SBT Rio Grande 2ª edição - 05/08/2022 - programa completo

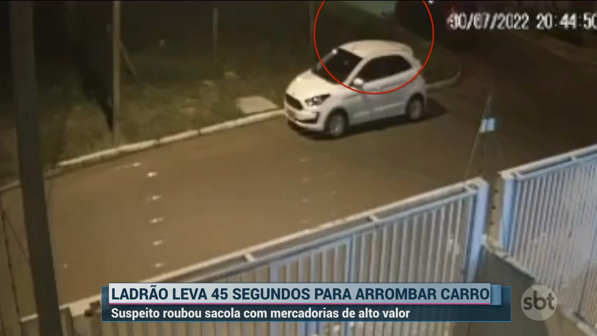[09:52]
O suspeito levou uma sacola com roupas de dentro do automóvel. Um prejuízo de mais de R$ 10 mil, segundo o proprietário do carro. O furto foi na sexta-feira passada.